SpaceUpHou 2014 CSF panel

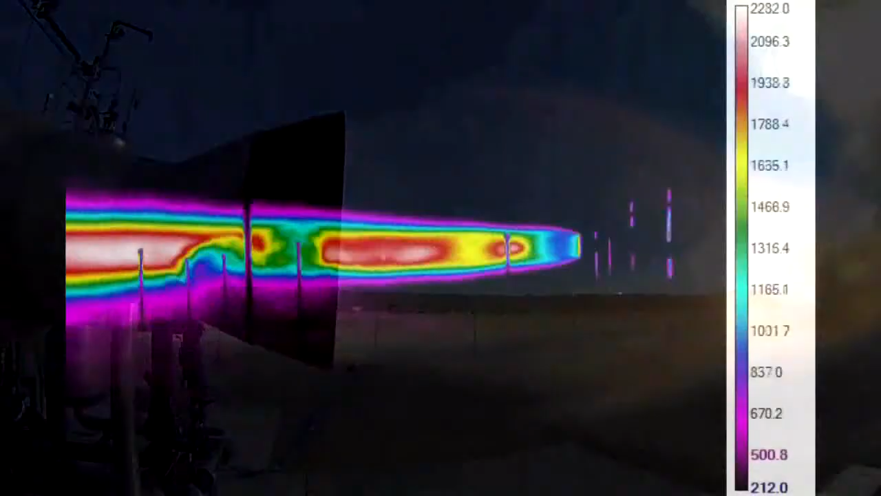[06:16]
We're sort of cheating, that really only fires for about 5 seconds,